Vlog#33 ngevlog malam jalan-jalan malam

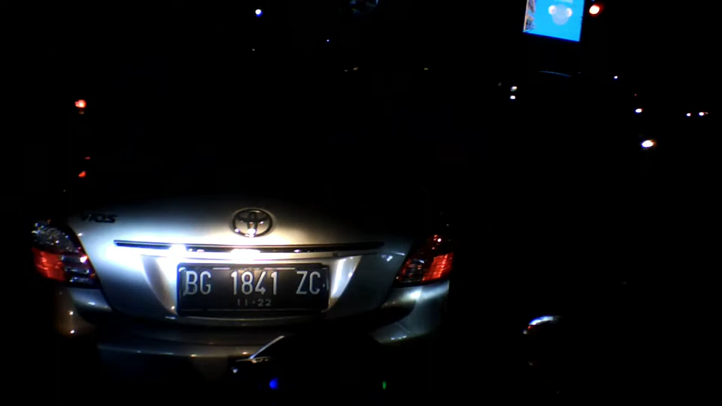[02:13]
Lampu merah lama. Lama. Aduh, nggak bisa lewat guys, belakang ini mobil.
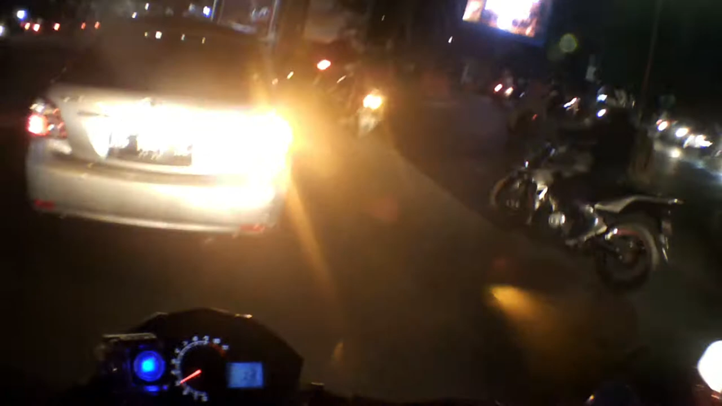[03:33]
Oke guys, sekarang sudah lampu hijau lagi.
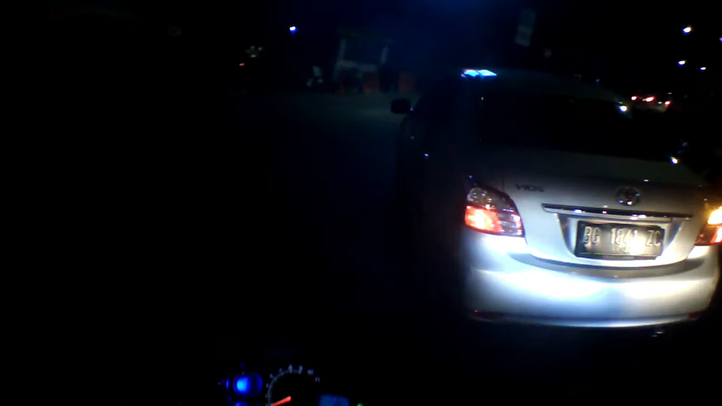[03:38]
Oke, lambat banget depan ini jalan.
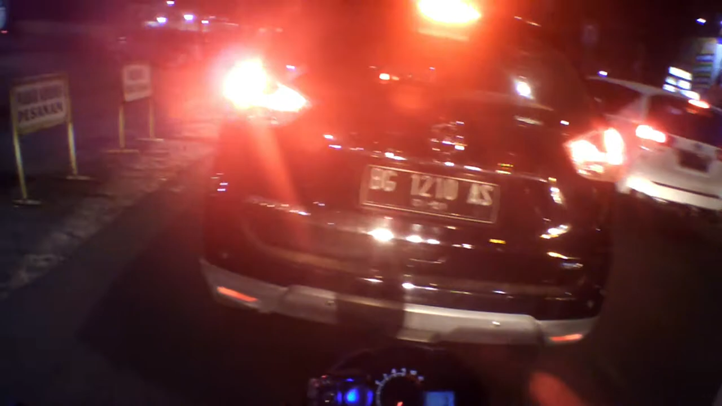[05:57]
Kemacet sini, padat sini nih karena banyak orang motor sini nih.
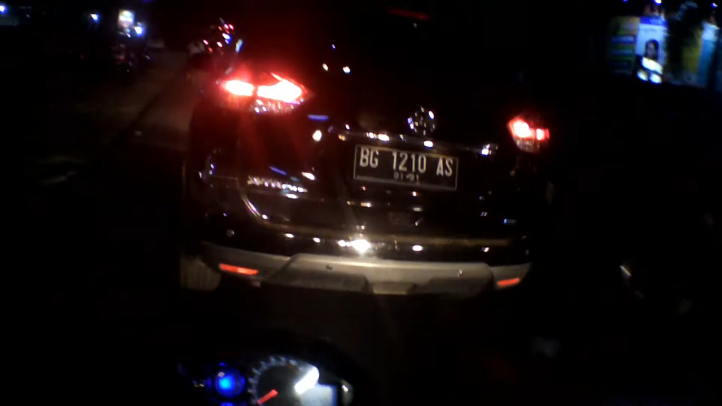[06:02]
Oh, banyak orang motor sini guys. Oke, kita lanjut lagi jalan.
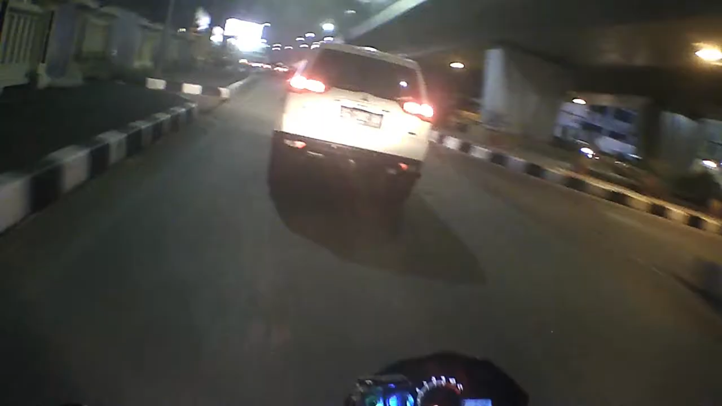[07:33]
Baru mbak ini helm guys, mbak ini helm, helm bagus sih.
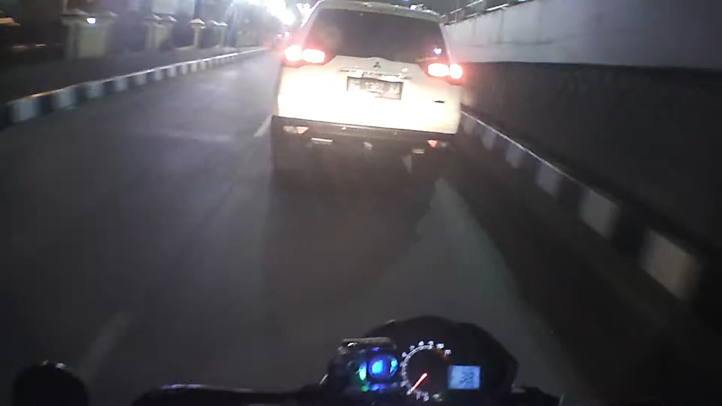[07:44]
Jujur sih, kalau jadi cowok itu guys, gue sih bawa helm gue sih guys, untuk cowok itu, kenapa?
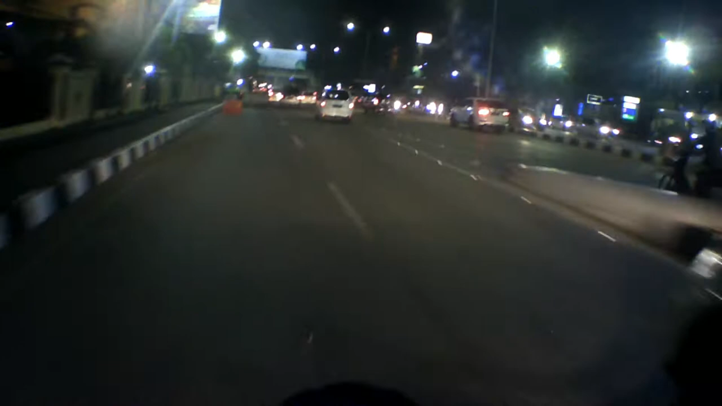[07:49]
Ya karena gue jujur sebagai cowok gue kan langsung ngayon mencet gue ya, jadi jangan harus jaga aja sih, jangan sampai dia ada apa-apa, jadi ya terus gitulah pasti gue bawa helm untuk keamanan dia ya, walaupun bentar sih, walaupun cuma dekat ya gitu sih gue bawa asal helm sih, aduh nyangkut karena helm itu lah ini gitu guys apa? Padau bentar. Karena ya helm itu kan untuk keamanan kita sendiri guys, keamanan kita untuk jaga kepala kita.
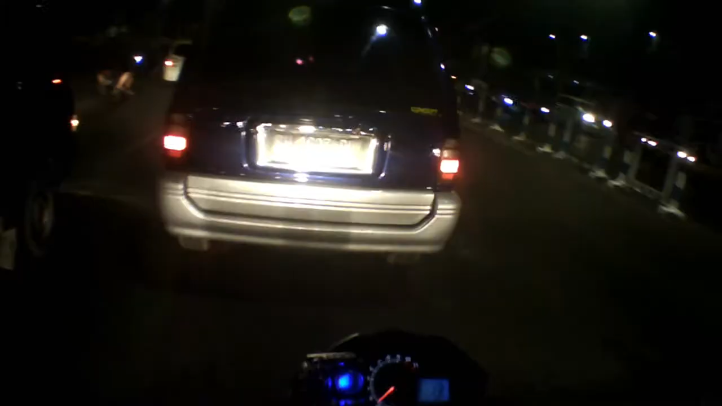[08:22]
Anjir, wow. Aduh, banyak banget sih guys malam minggu ini udah pakai helm.
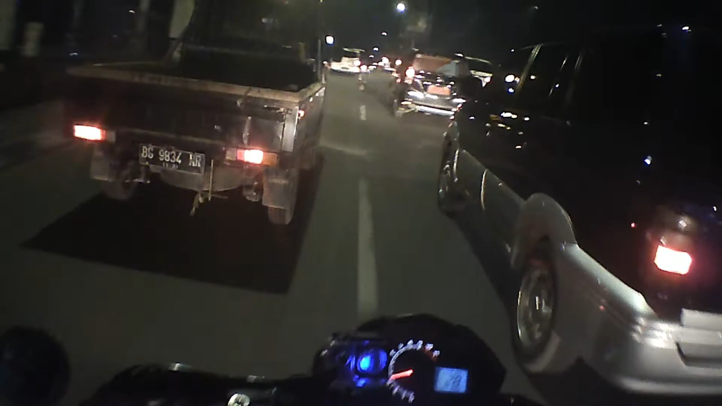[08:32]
Jujur sih kalau malam minggu sih banyak bocah sih guys keluar, yang bocah-bocah sama bocah-bocil yang keluar malam mingguan. Tapi jujur yang gua bikin kesel tuh mereka enggak ini guys, enggak terlalu mikirin keselamatan mereka sendiri motor.
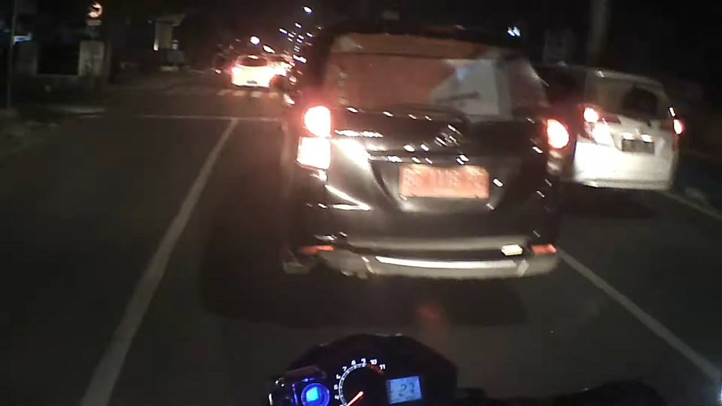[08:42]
Mereka banyak kok membawa ini guys, berhelm ya karena emang nggak tahu sih kalau mungkin kebiasaan kali ya, mungkin kebiasaan mereka ada berhelm kalau malam minggu keluar. Nah kayak gini guys, nah bapak ini, aduh, jalan-jalan nih guys, kayak gini guys, nggak berhelm. Jujur sih mereka gimana ya?
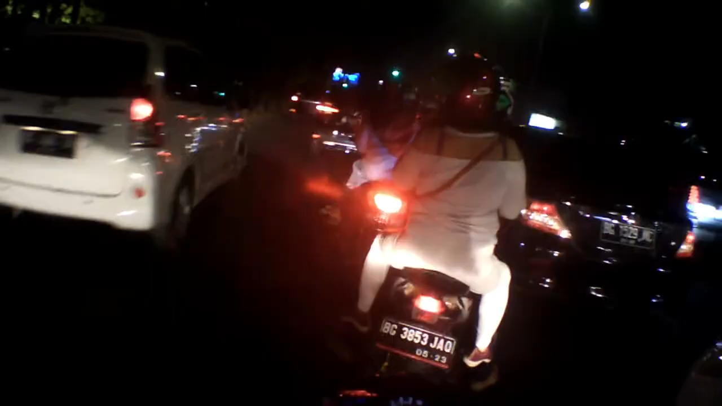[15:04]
Oke, kita ini aja, lewat itu aja, pikir kanan, kanan lurus, tutup jalan guys, karena ada ini, apa, ada kayak pasar malam gitu, lurus.
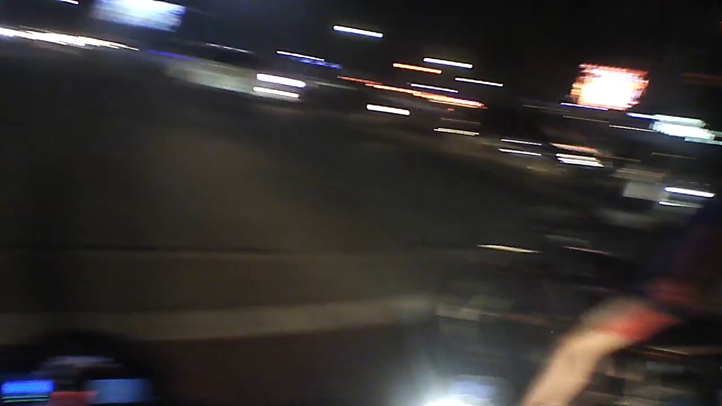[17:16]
Wah, ini guys, banyak pelanggaran guys. Oh, yang lawan arah, yang ini yang lagi rabat.
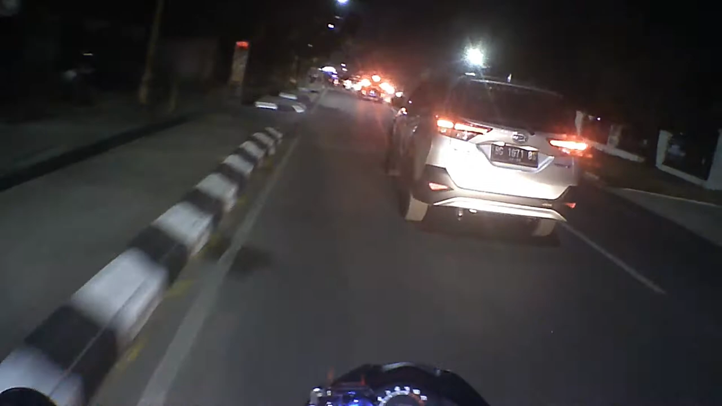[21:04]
Oke, masuk Pak Eko. Oh, ramai sih guys, malam-malam. Gak ada apa nih, udah rapi banget malam sini. Oke, kita tewe lagi jalan. Belum sampai guys, ini guys, ke Kambang Iwa nya. Cuman pernah kan ada Kambang Iwa malam. Ini Kambang Iwa malam guys, kayak gini, malam-malam. Banyak orang pacaran sini guys.
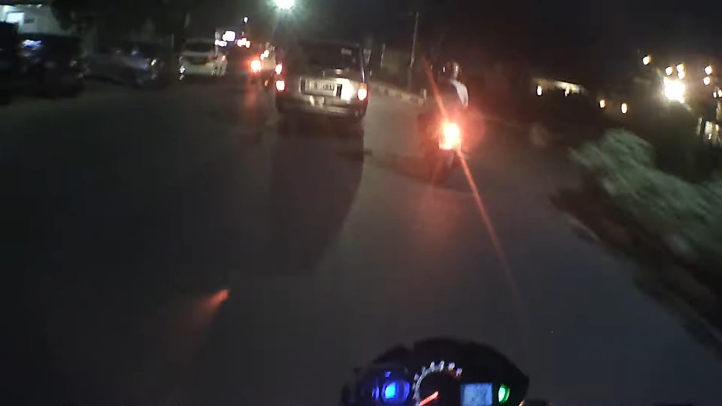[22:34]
Kambang Iwa, nanti gua review nanti insyaallah, bukan sekarang guys, tapi guys ini cuma lewat aja. Waduh, mau pacaran di tengah jalan, di pinggir jalan atau modelingan. Jadi dah. Kita kebiasaan lupa mati lampu sen tadi. Oke, kita sudah sampai nih guys, simpang 4 masjid.
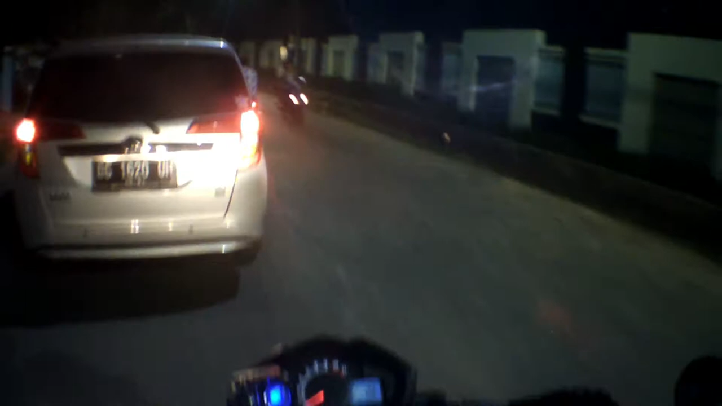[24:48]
Oke, bentar kita jalan cepat crossing dulu, tempat biasa untuk crossing. Jadi udah depan yang lambat nih kan.